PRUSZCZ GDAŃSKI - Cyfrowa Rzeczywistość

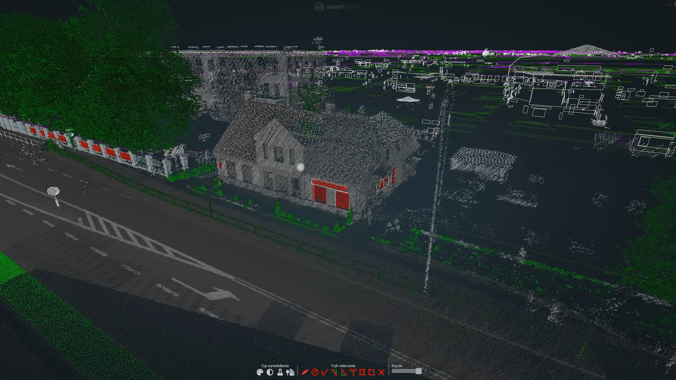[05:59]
I tutaj widzi Pan akurat fragmenty ulic.
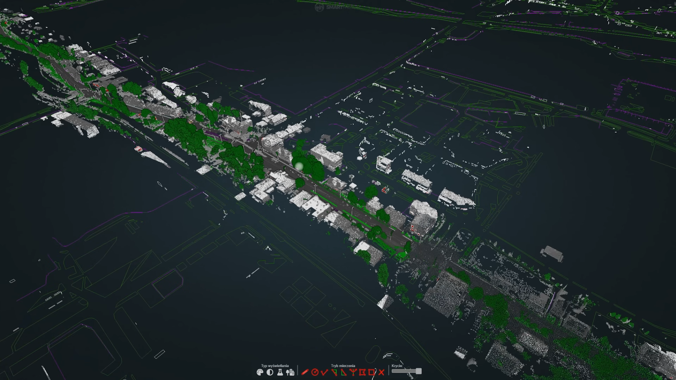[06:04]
Możemy sobie je podczytać fragmentami. I widzimy,
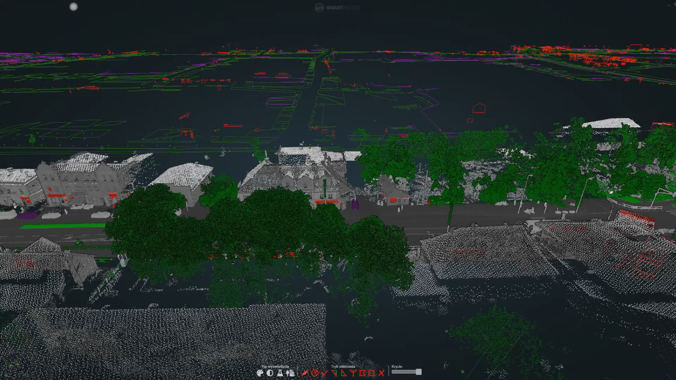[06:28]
Możemy sobie spojrzeć na dany fragment ulicy.
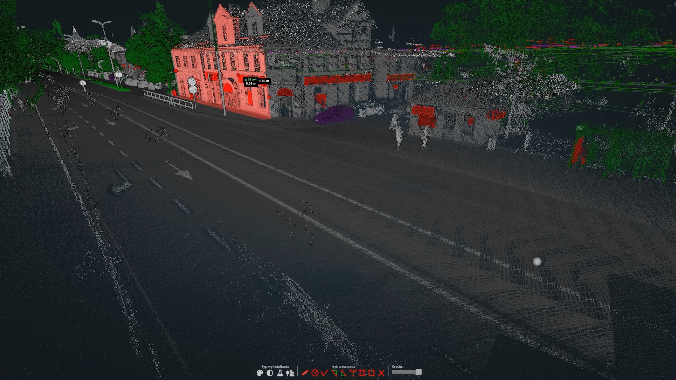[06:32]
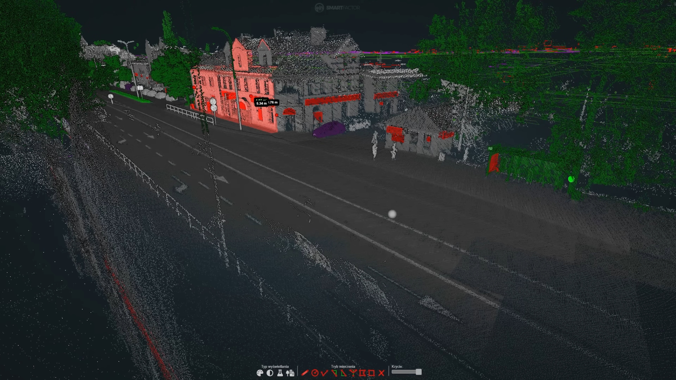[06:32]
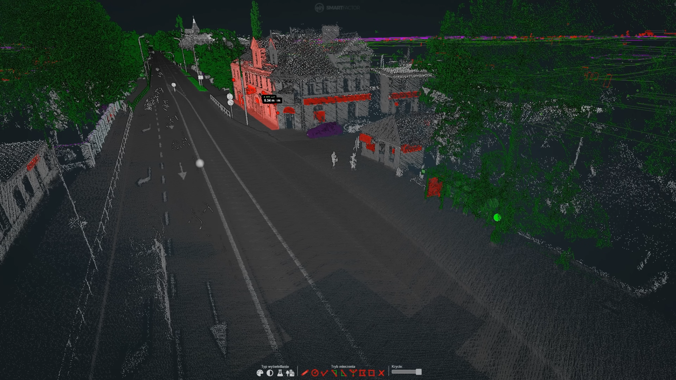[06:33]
Możemy sprawdzić, jakiej wysokości jest drzewo,
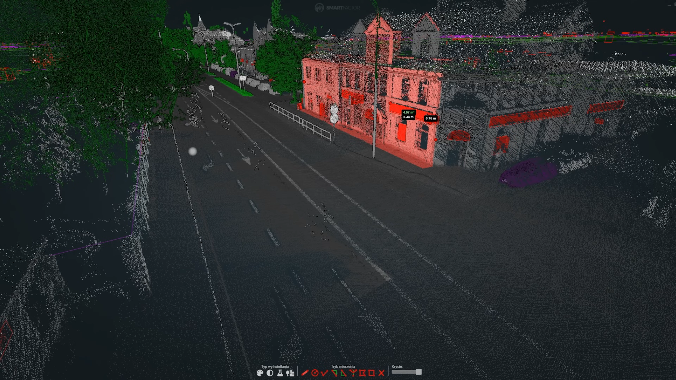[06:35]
jakiej wysokości jest ogrodzenie,
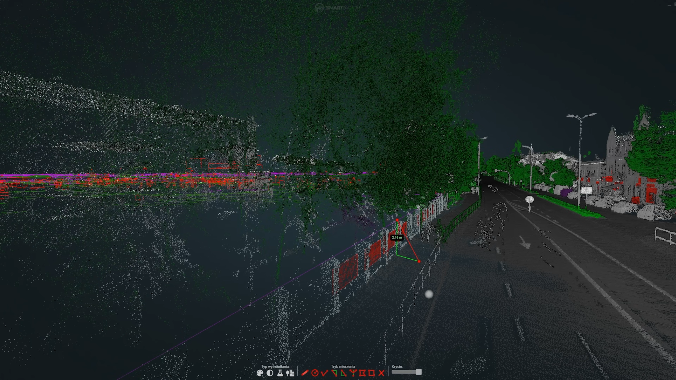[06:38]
jaka jest odległość danego elementu małej architektury od skrzyżowania.
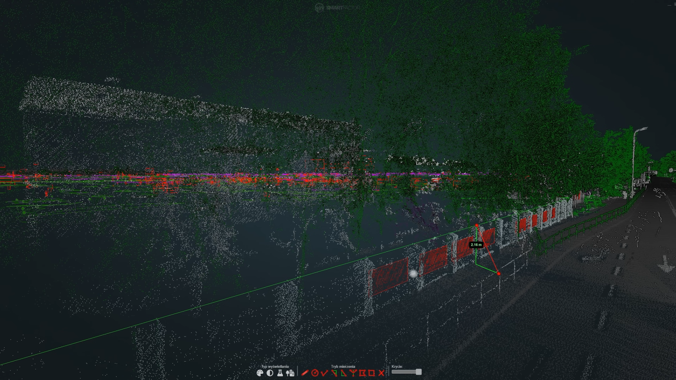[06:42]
W momencie, kiedy są na przykład zapytania dotyczące reklamy,
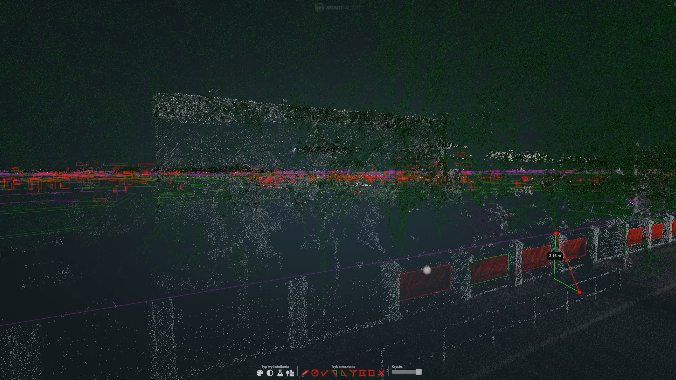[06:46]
możemy również sprawdzić, jakie są odległości danej reklamy, jednej reklamy od drugiej.